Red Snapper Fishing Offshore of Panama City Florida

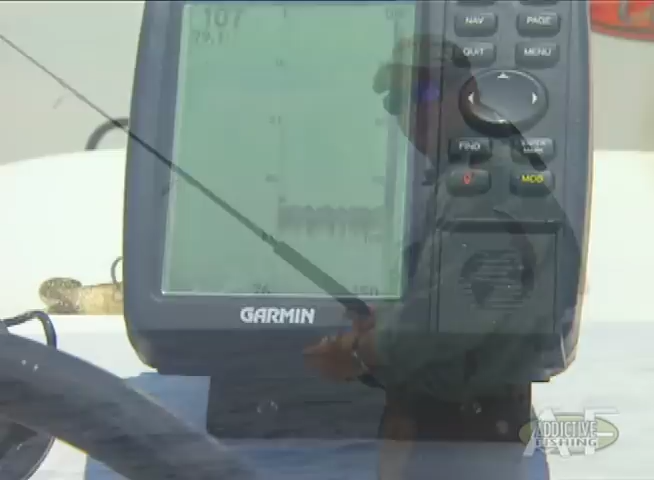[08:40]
110 feet. There he is. Come on, Mr. Snapper.
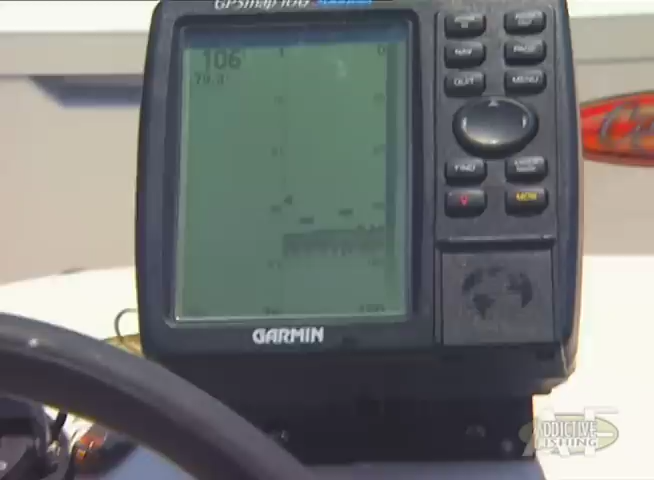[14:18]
They eat better. There he is, right there.